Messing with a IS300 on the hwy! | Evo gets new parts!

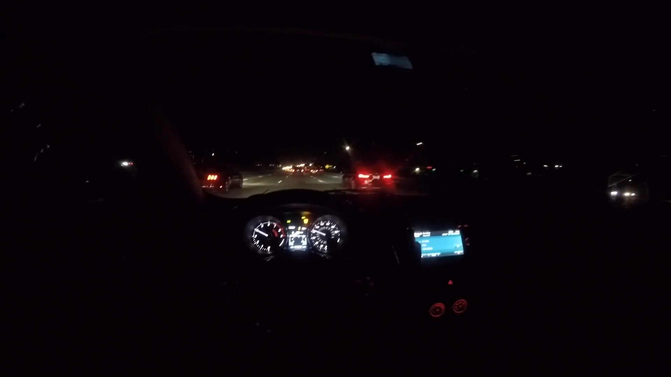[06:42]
I can't sleep. That's not safe. What is it doing? What the fuck is going on? Bro. Oh my God. It's not safe. It's gonna be like a fucking car. What are they doing? Yeah, it's not safe. Oh my God. Oh we're fighting for a lane? what the hell oh my god that's scary i don't even want to fuck with them anymore